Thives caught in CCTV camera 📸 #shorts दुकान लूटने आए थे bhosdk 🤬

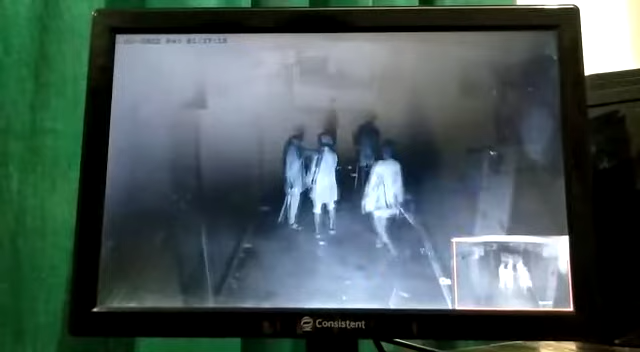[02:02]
आगे बहक बोलू बर्तन निकाले वाला बर्तन निकाले रखिन छै ने ऊपर काठी ने ऊपर के आगे बढ़ गेल इया कर लगे की ई पर के रहिया नै छै अभी ना अभी एउ लाठी लेके जात ता